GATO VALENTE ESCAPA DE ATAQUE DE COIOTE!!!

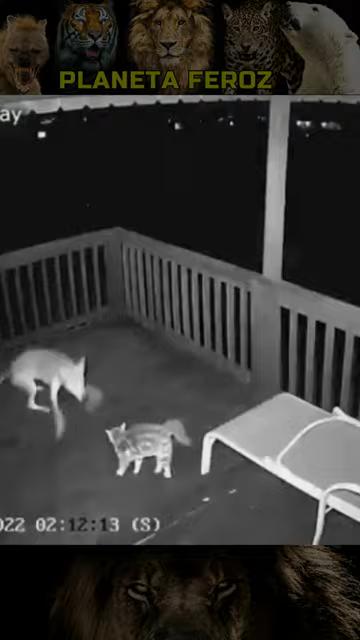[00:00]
Vejam neste vídeo onde um valente gato luta contra um coiote pela sua vida.